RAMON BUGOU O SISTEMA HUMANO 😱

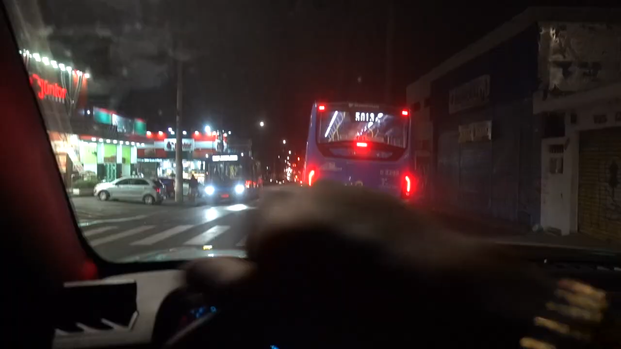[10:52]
Desceu. Voltando aí da gravação da Growth, mano. Olha o trânsito, cara. Pega a visão. Né?
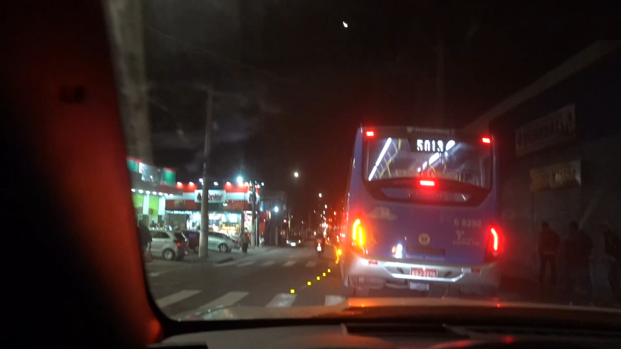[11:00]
Eu só saio de casa realmente aí pra trabalho, pra gravar, pra produzir. Olha isso aí, mano. Algo parece trânsito, mano.
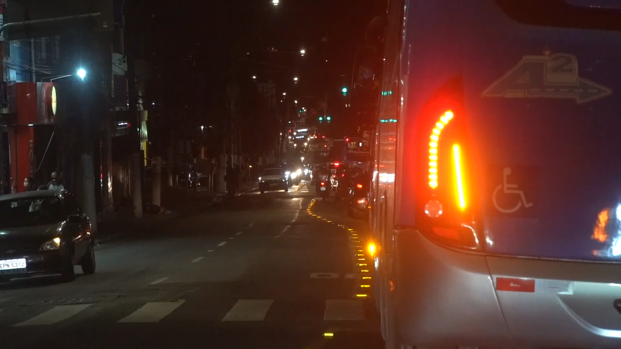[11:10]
Trânsito, hypado, mano. Uma hora pra eu voltar pra casa, velho.
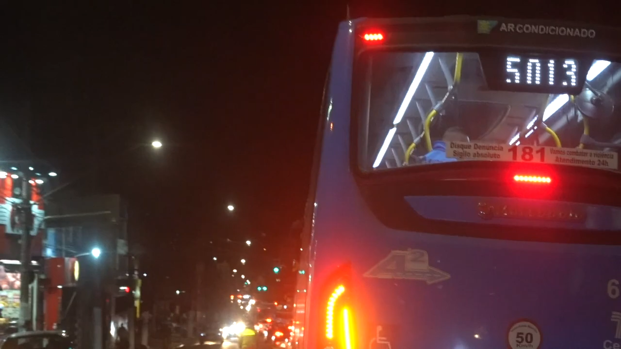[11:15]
E daqui eu vou gravar o funk, né? Vou gravar dois MC ali, né? Ajudar no Love Funk TV. E olha isso aí, mano. Olha que é isso, cara. Trânsito, os comércios funcionando.
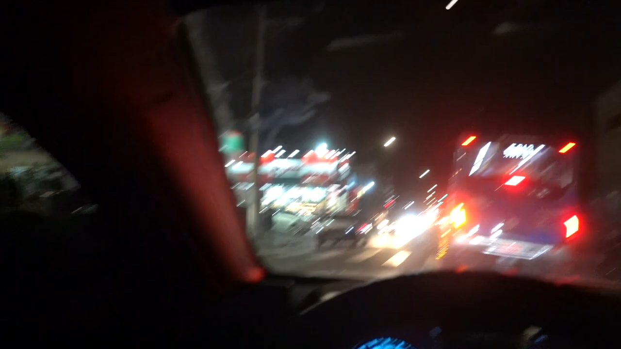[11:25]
Aqui é meio que a periferia, tá ligado? Não para, mano.